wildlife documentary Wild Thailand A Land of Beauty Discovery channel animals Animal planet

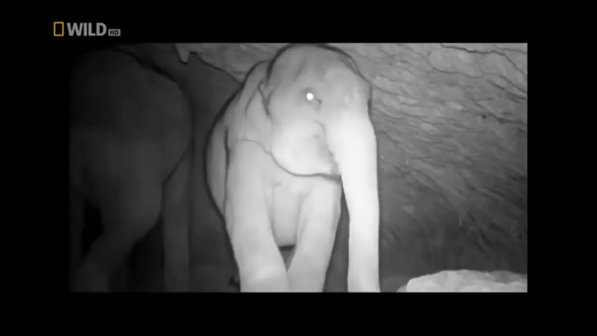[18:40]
Mining the cave for its life-giving salt.
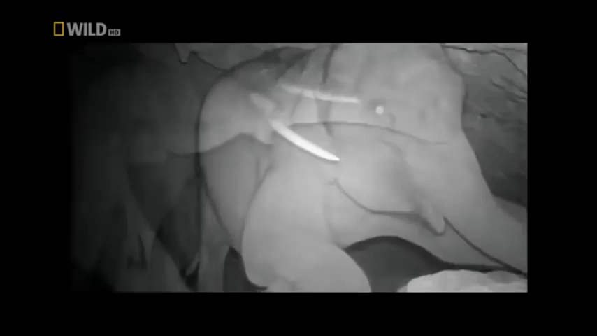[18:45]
It seems like a popular venue for elephants.